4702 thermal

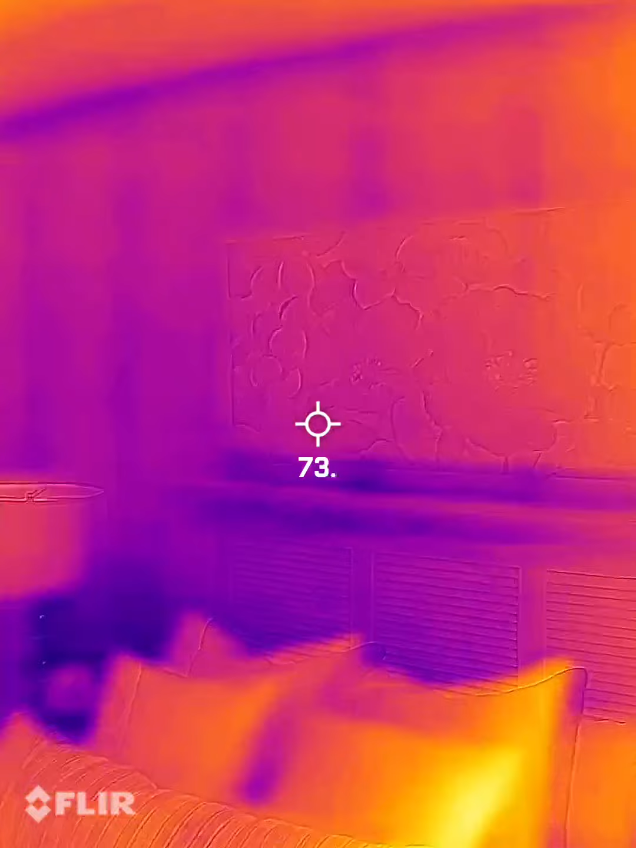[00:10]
Essentially, darker colors are cooler and the
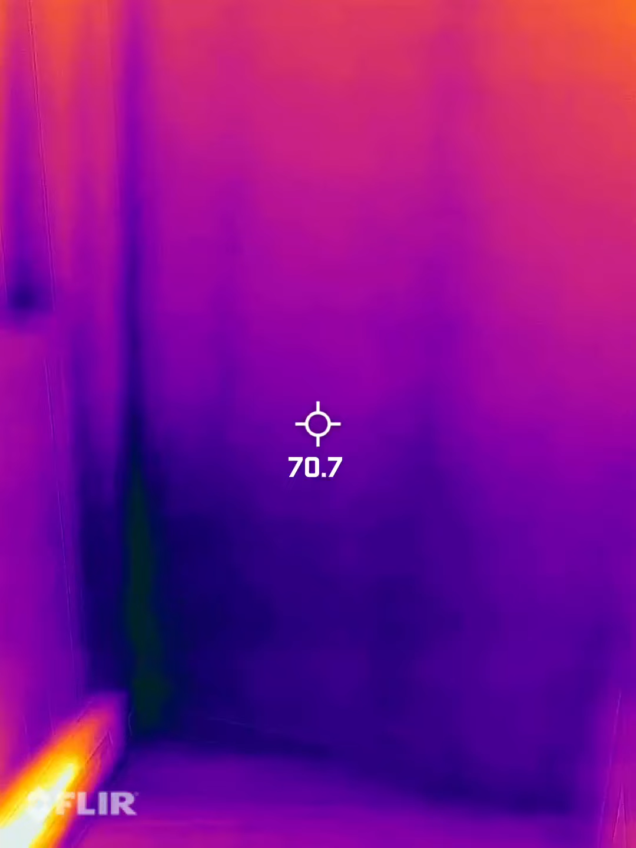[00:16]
lighter is warmer. You can see the studs in the wall.
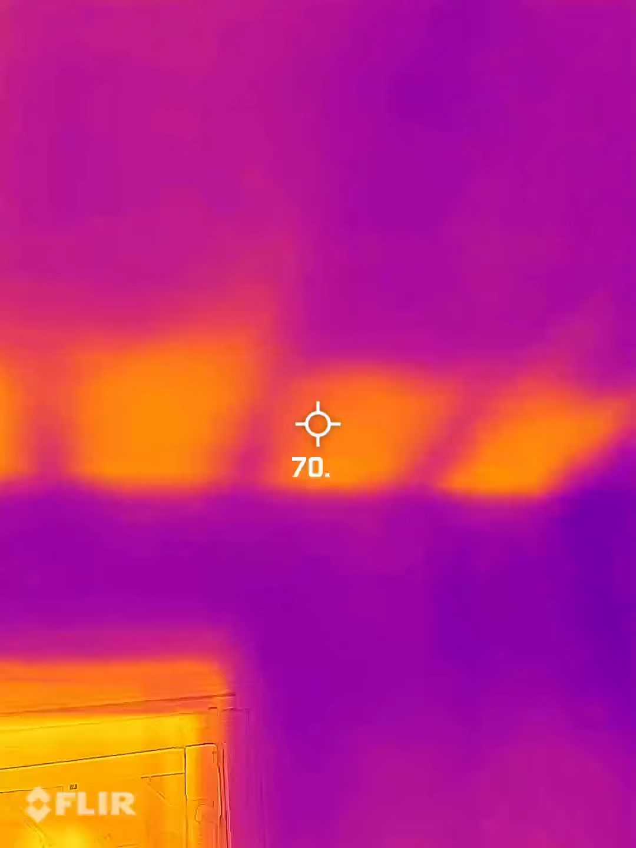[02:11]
Lighter colors up there, that is missing insulation. Sometimes they don't make it all the way to the corners with a low slope roof.
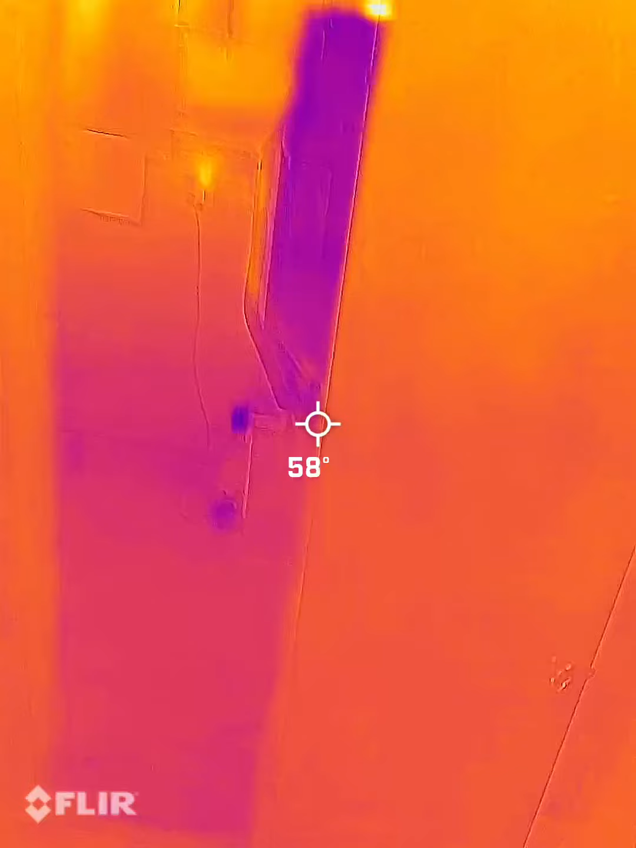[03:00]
That was upstairs. Now we're in the basement. There's the air conditioning.